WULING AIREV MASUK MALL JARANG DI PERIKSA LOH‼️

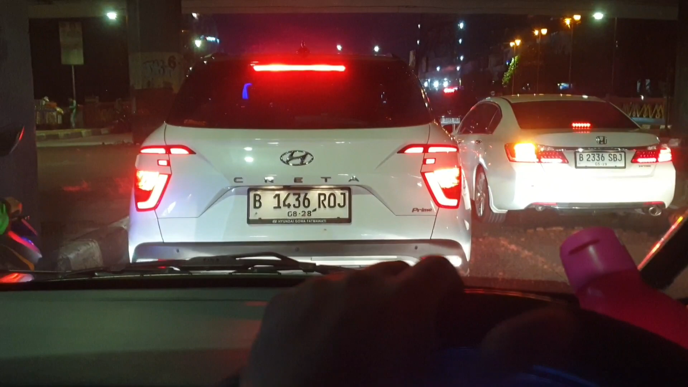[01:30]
parah Buat hari-hari nih mobil enak banget Puas banget kayaknya
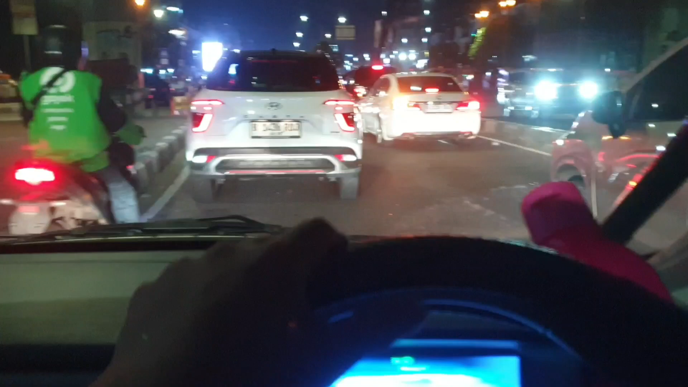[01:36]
Gila ya nih, di arah kemoy emang selalu macet ya Padahal ini hari Minggu
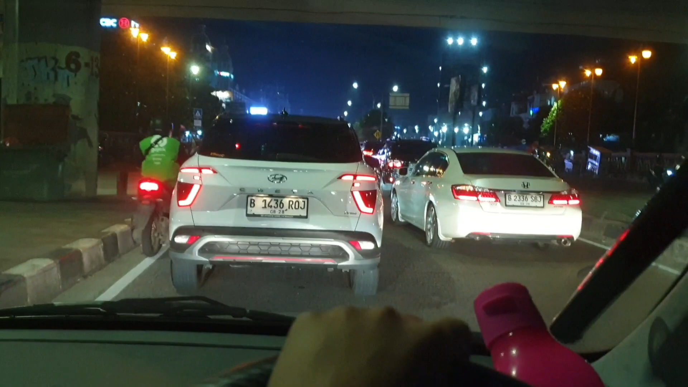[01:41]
Ya, biasanya hari Minggu itu Ya, mendingan sih Gak separah kayak hari biasa Malah lebih parah lagi Tapi ya, kalo dimay emang gak pernah sepi sih ya Selalu begini aja nih Macet Mau itu di Jakarta ya guys ya Mungkin orang takutnya gak ada yang tau Mall of Indonesia
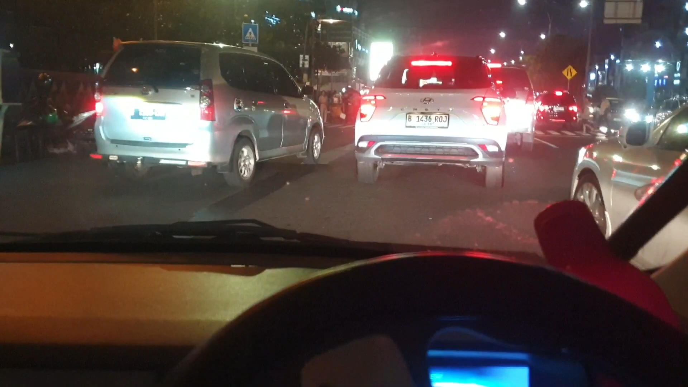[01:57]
Ya
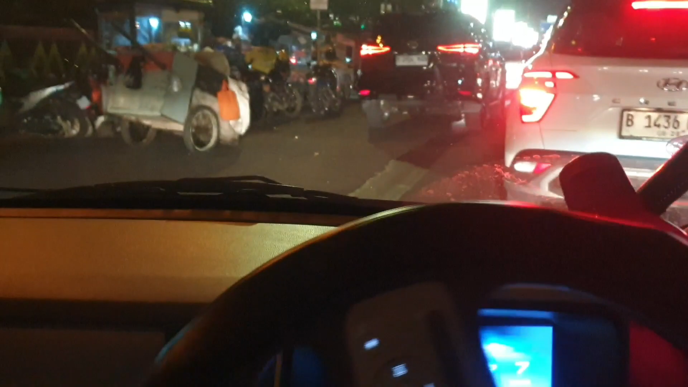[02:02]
Ini kita ambil kiri aja deh Kayaknya terlalu macet
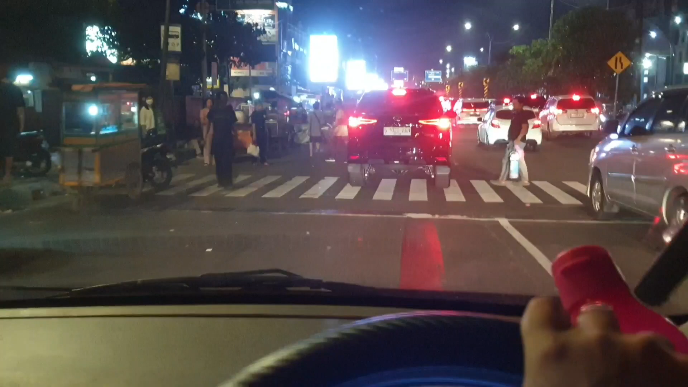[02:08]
Ini enak nih makanya nih pake Wuling REV nih Mau nyelip-nyelip juga Kayaknya pede aja guys Kecil kan mobilnya soalnya kan Nyaman gitu loh
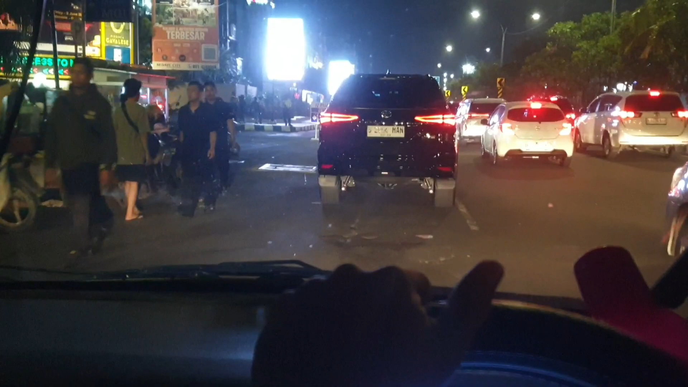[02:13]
Nah, biasanya kalo yang masuk ke kiri ini nih ya Ini jarang ada pemeriksaan Nah, nanti yang di depan tuh suka ada tuh Nanti kita lihat ya
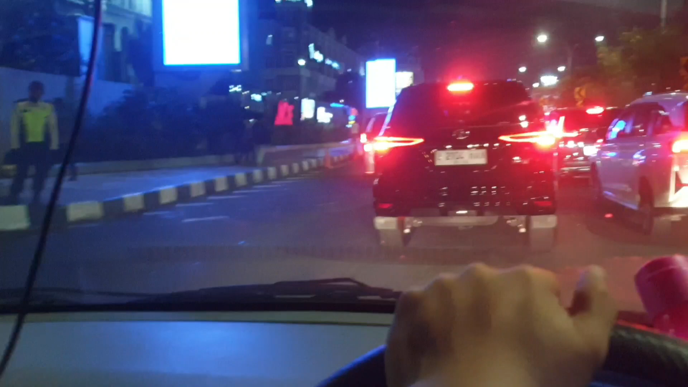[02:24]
Oke, nanti kita lanjut lagi deh Ini panjang banget nih soalnya macet ya guys
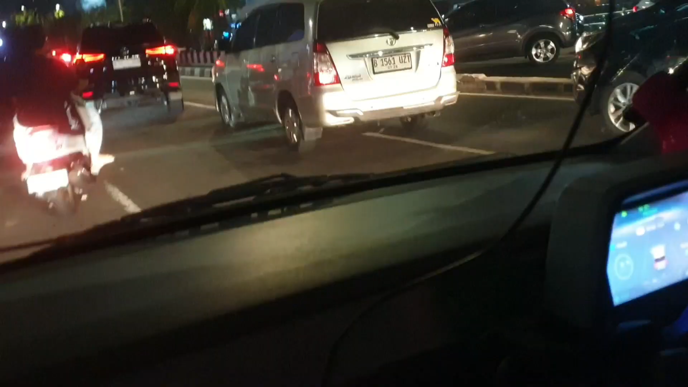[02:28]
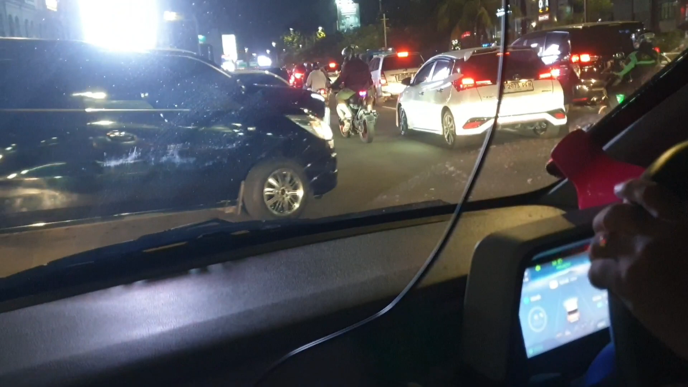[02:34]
Reles, reles, reles
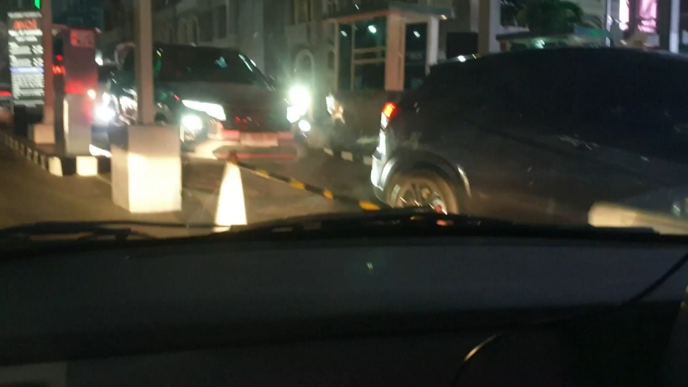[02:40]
Gak bisa masuk sini Depan ya Angke